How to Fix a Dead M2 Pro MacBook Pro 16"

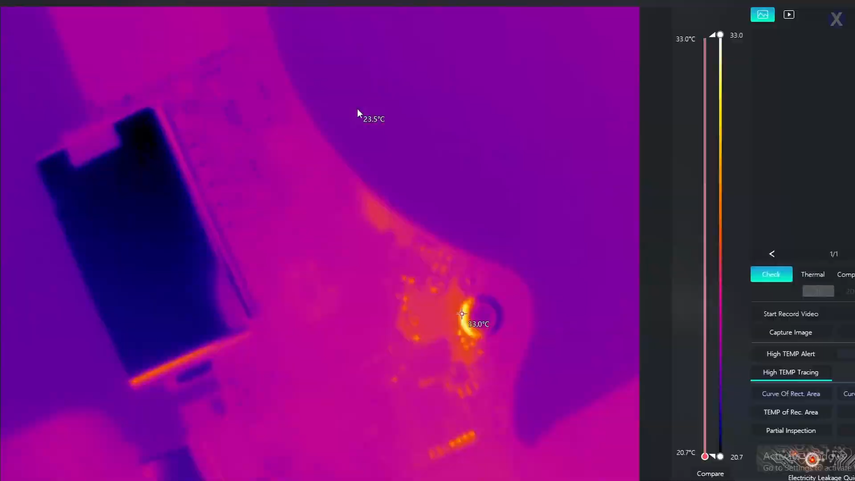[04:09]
On screen: spot 23.5°C, scale top 33.0°C, scale bottom 20.7°C
So we're on the thermal cam. We're going to go ahead and check this area. This is very close to where we plug in.
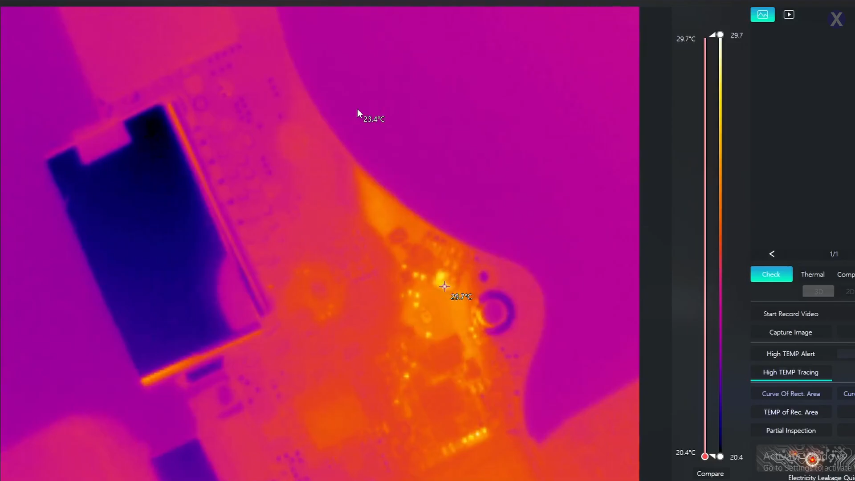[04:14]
On screen: spot 23.4°C, scale top 29.7°C, scale bottom 20.4°C
If you see our USB-C is on the left there and we see there is a house on the block that is on fire or the party's up. So it is blinking, it's bothering all the neighbors and we're having an issue here. So you can see this one. Whenever we go into a thermal cam, we see something like this. This is pretty much indicating that there's a short there on this circuit or especially where this specific area is. Most likely it's some type of cap that's giving an issue.
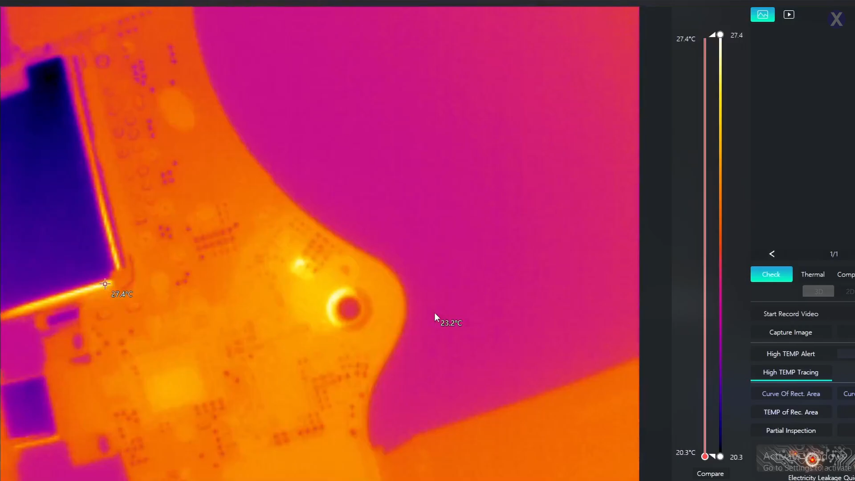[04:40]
On screen: scale top 27.4°C, scale bottom 20.3°C
But the CD32 is also flickering a little bit if you see a little big square on the left there.